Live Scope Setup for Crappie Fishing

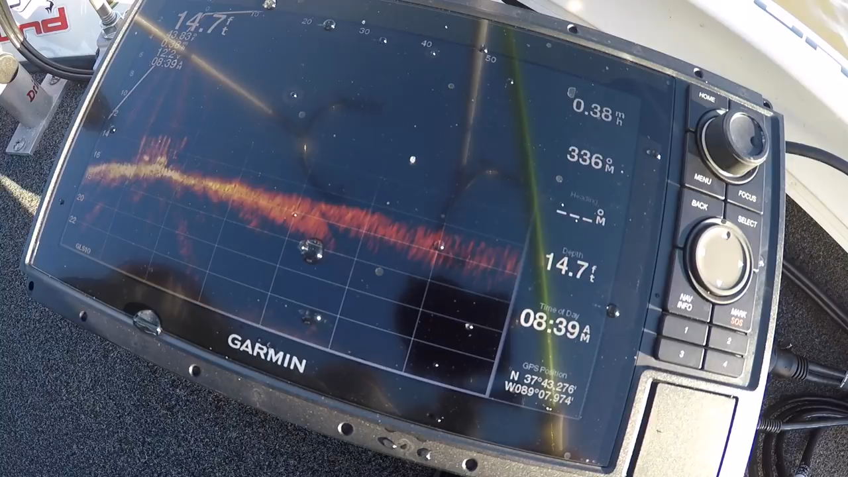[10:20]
On screen: depth 14.7 ft
rather than a blob i can see fish from time to time swim around
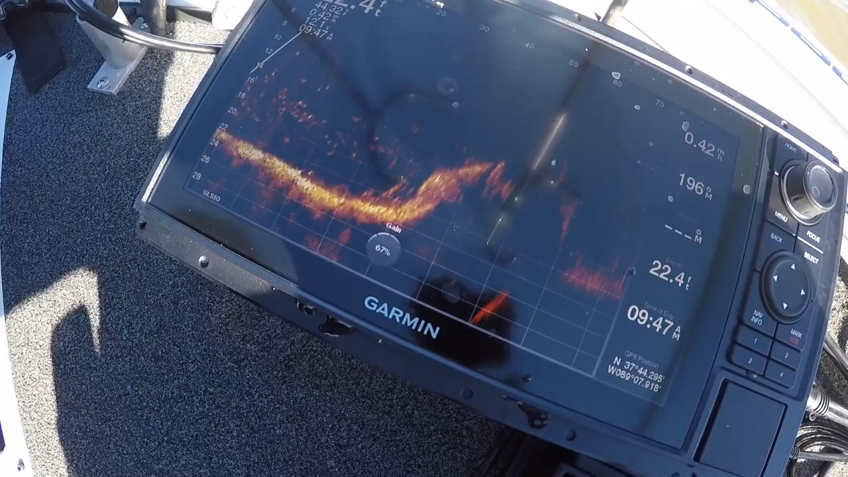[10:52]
here just stacked down now we
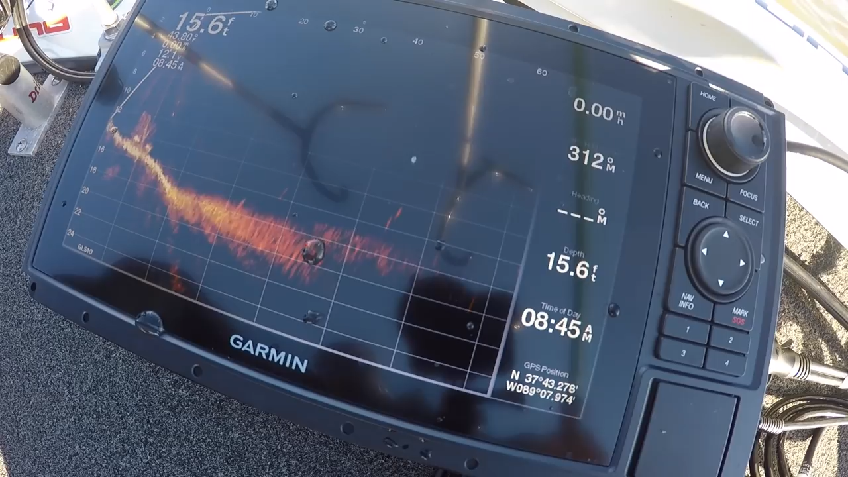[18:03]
On screen: depth 15.6 ft
know first time out not bad not bad i can't wait to get it actually mounted in a position that it makes it more convenient it's hard to look down